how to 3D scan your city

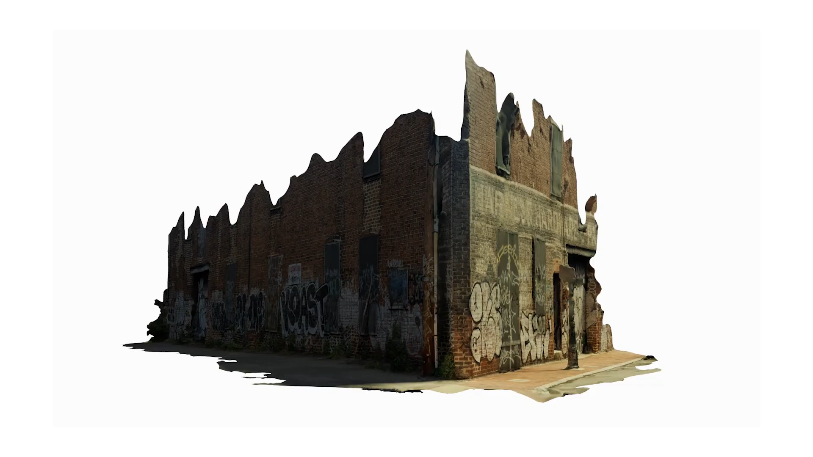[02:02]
And this is what the final scan looked like But I'll be doing more with this one in the next video